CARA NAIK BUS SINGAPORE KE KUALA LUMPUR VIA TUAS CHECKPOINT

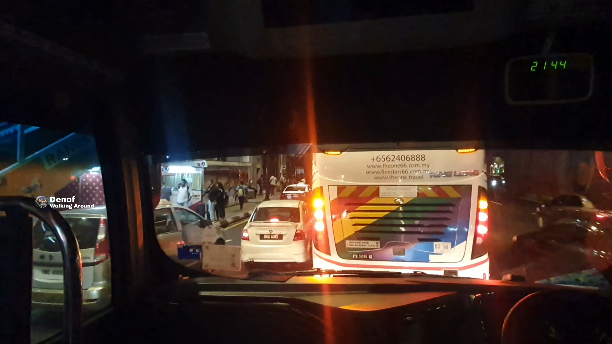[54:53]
sudah di Berjaya Times Square ya, di depan ini sedikit lagi. Sampai tujuan di Kuala Lumpur, di halte Berjaya Times Square, Bukit Bintang, Kuala Lumpur.